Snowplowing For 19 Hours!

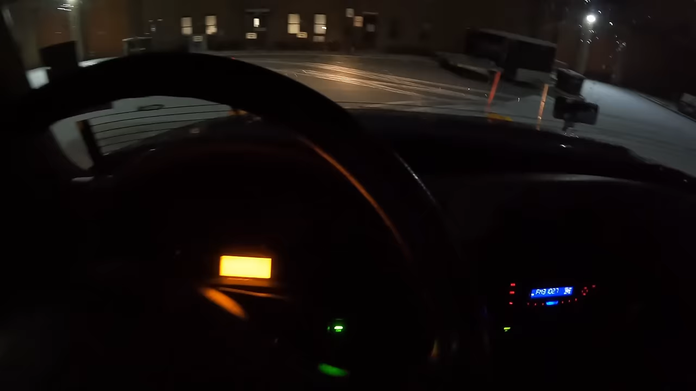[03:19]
We got lights there, we got lights there,
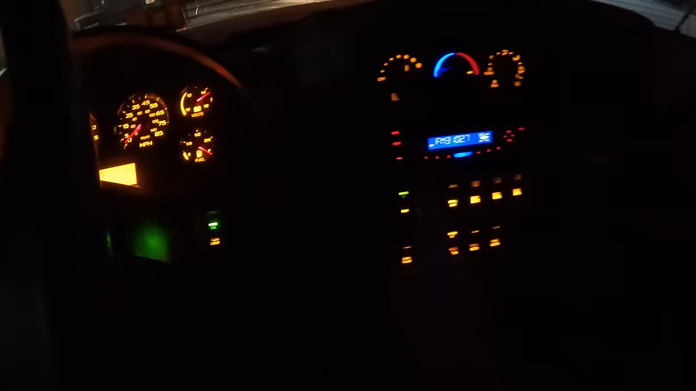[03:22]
we got strobes and spreaders there. Let me go shut this garage door real quick.
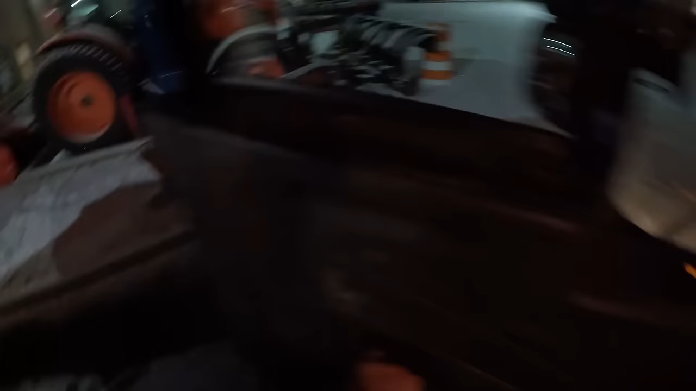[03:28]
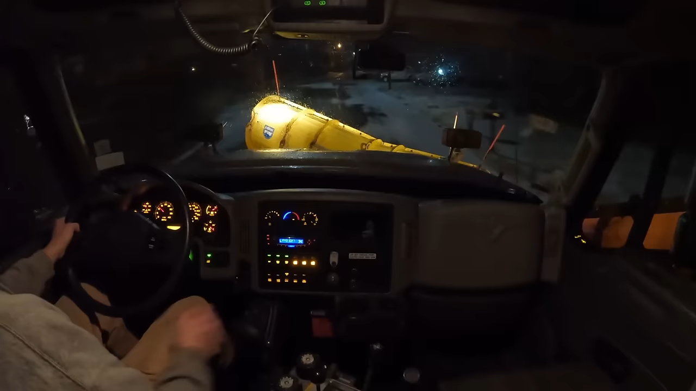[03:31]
Alright, guys, so I'm pulling up to my first road here. You can see there's not much on the ground at all.
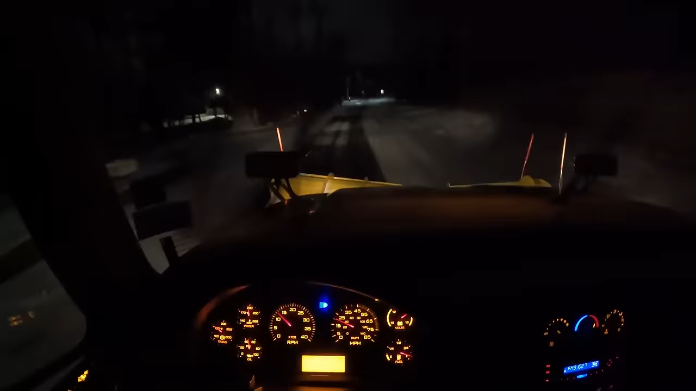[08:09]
So this is the first neighborhood I did, and you can tell there's barely anything on top of what I plowed, just a slight little dusting. So we're definitely good for hopefully a few hours, and then we can come on back out here. But I'm gonna head over to our shop and get some rest for a bit, and then when there's enough snow to plow, we'll come back out.